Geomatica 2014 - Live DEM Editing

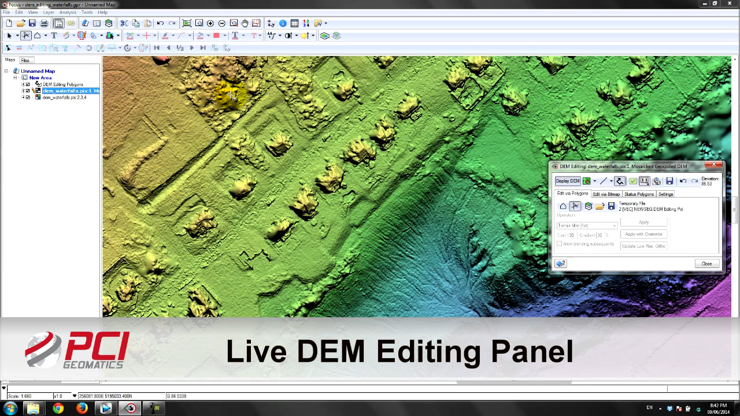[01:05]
Using the input DSM and the uncorrected imagery the analyst can perform live edits to the DSM in order to properly remove the surface features and instantly inspect the resulting ortho quality. Several filters and tools are available from the DEM editing panel which can be adapted to remove surface features correctly.
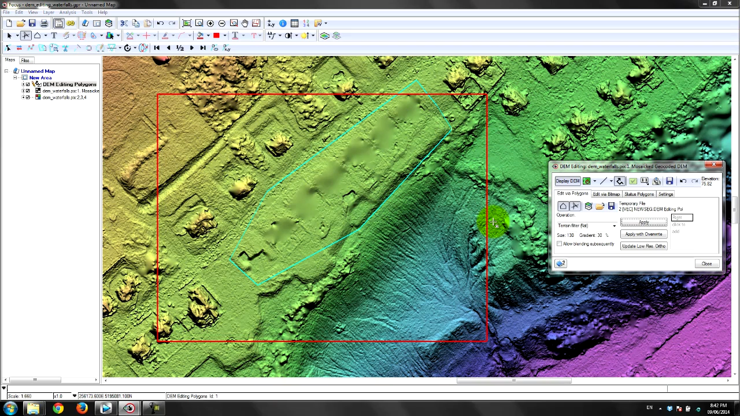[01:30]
The analyst can pull up a one-to-one ortho preview window and see the effects of their DEM edits. Once they are happy with the changes and have completed all
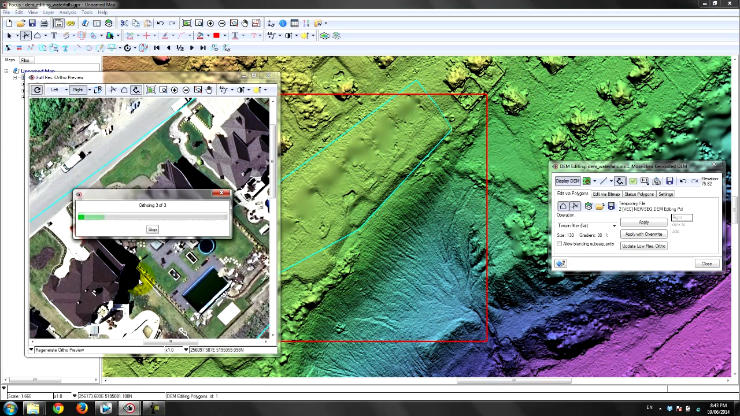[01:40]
the QA QC the final DEM can be used for ortho rectification and mosaicing. This way your final product will look exactly as you expect.